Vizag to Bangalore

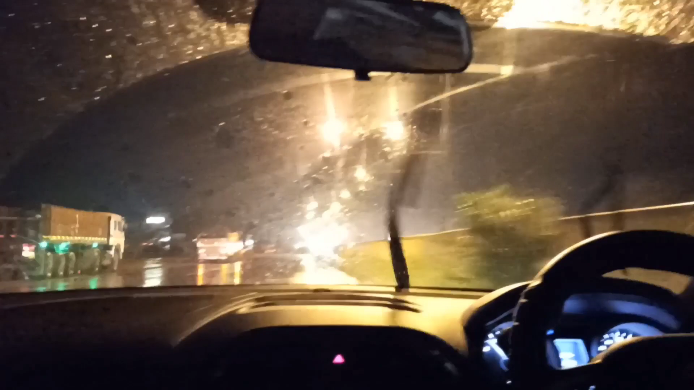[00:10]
कुंडली बीच अच्छे से देख के फिर ही हम जर्नी शुरू किए थे और रास्ते पे ही हमने डिनर कर लिए है।
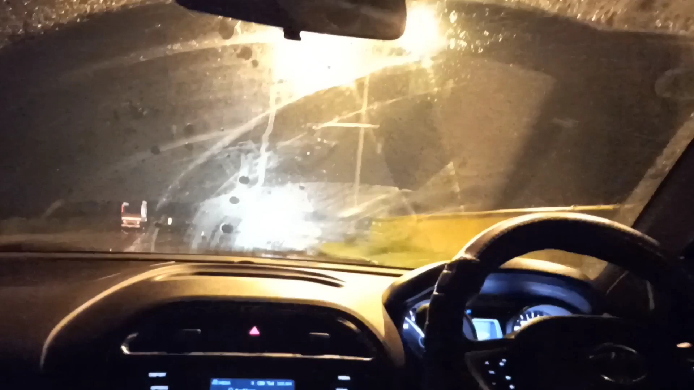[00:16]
ओमी अभी सो रहा है।
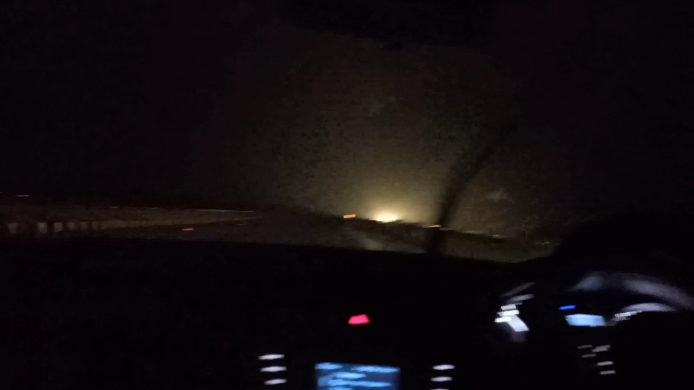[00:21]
पीछे का बेड हमें बहुत ज़्यादा कंफर्ट देता है जर्नी में। रास्ता अच्छा है अभी तक और हमें रास्ते में चलते चलते बारिश मिला जिसके कारण हमारा
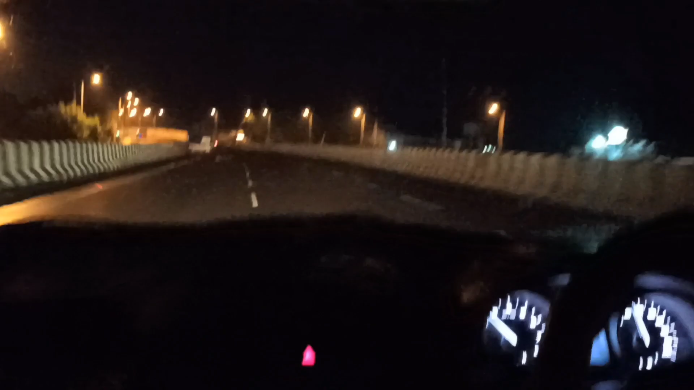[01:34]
अंदर नहीं गए थे हम, कार में बैठ के कॉफ़ी पी लिए। अभी आप मतलब 1:30 बजे है और रास्ता पूरा सुनसान है। अच्छा है, 2-3 लेन है और बस हम एंजॉय कर रहे हैं हमारा जर्नी। आफ्टर ए लॉन्ग ब्रेक हम अभी घर पहुँचेंगे। मतलब कम से कम 45 डेज तो हो ही गया है हमको वेस्ट बंगाल में थे, ससुराल में।